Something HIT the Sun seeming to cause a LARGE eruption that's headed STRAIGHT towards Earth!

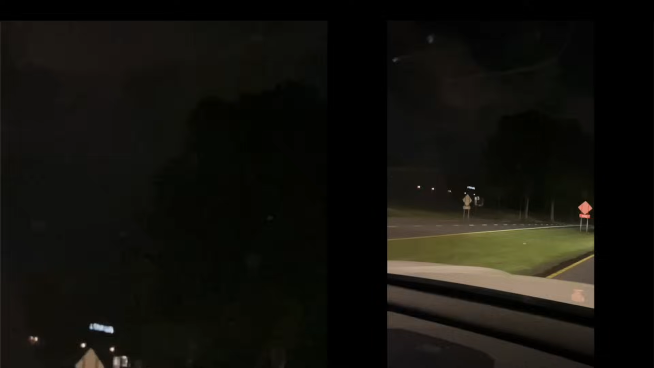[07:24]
wow wow oh man they got a plank in the whole block bro whole block oh my god mr mbb3 oh wow this is in rock hill south carolina oh that's a whole block oh my god oh my god oh my god
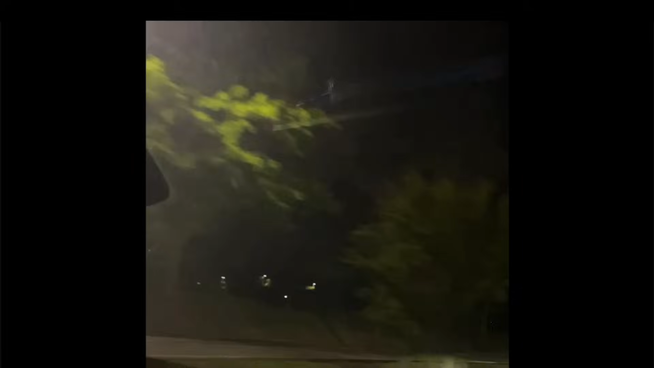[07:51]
oh
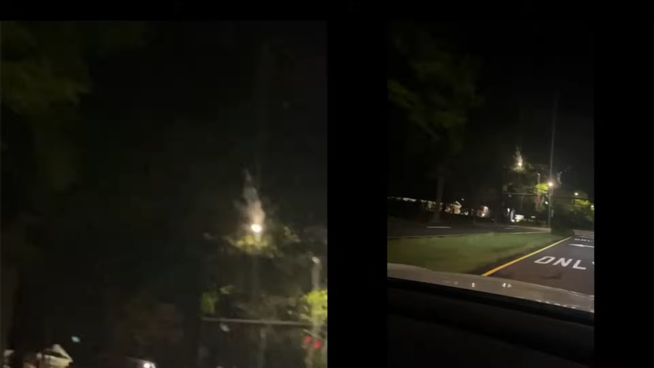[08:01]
my god oh my god oh my god I'm gonna turn around just to get a good look. They're not flashing. They're not flashing.
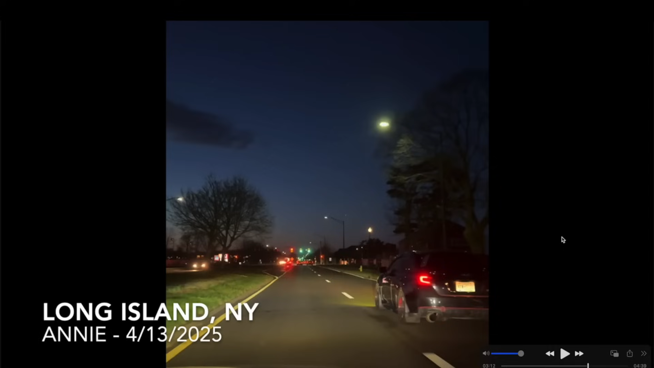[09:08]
Video footage sent in by Annie from 413 of 2025, less than 48 hours ago. Driving down the road. Much like South Carolina, the lights on both sides of the road flashing.